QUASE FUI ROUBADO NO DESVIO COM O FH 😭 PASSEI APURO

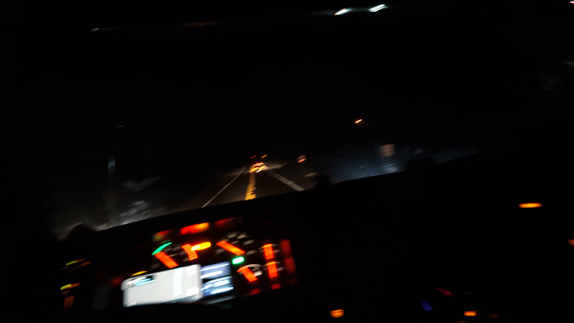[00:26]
Puta, na minha frente Acabou de acontecer Acabou de acontecer
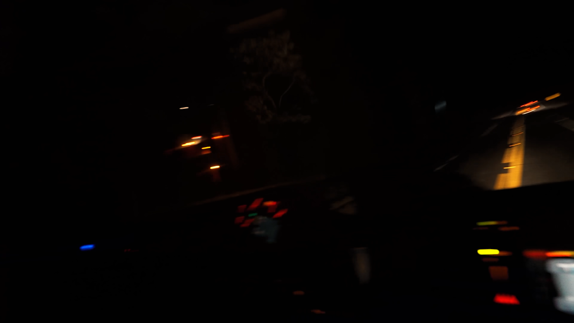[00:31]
Deus o livre Papai do céu, abençoe Dá sinal pro povo aqui Rapaz A viatura já chegando Olha que bom, na medida A viatura passando Olha, que sorte Nossa, Deus é bom demais Rapaz, rapaziada Que susto Perigoso, aconteceu até outro acidente Ali, velho
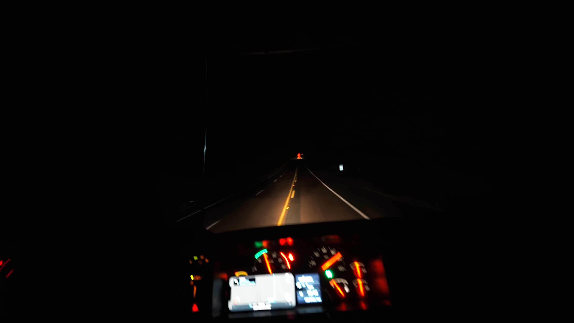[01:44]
Bom, minha parte eu fiz, né rapaziada Você tá doido Nossa Mas aconteceu agora, agora, agora Não tem nem cone, nada Ali os carros pararam O povo atravessando a vista Tava com a luz acima Puta merda Aí vai dar tudo certo Vambora
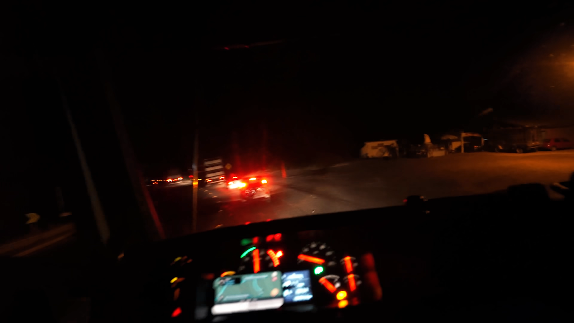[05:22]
19km, 18km Daqui a pouco tamo ali Pra desengatar a prancha E prosseguir a viajada Vou até fazer mais uma marcha aqui
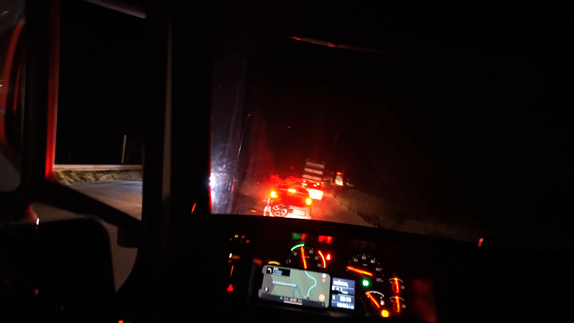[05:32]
Tamo descendo de quinta agora, né O pessoal tá descendo bem devagarzinho 20km por hora aí Tem um cara lá na prancha Acho que é um bitran Que tá bem pesadão E acaba segurando todo mundo, né
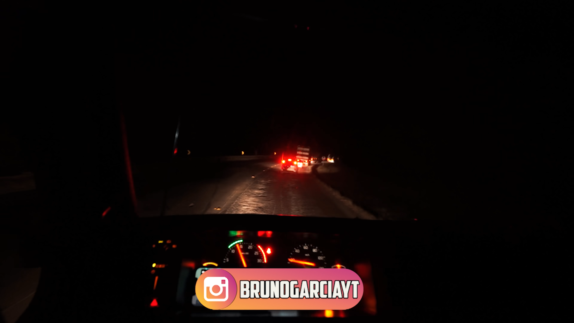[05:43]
E aqui tem muito buraco também Não dá pra usar demais também, né Mas vamos ir aí Aí família Primeira entrega feita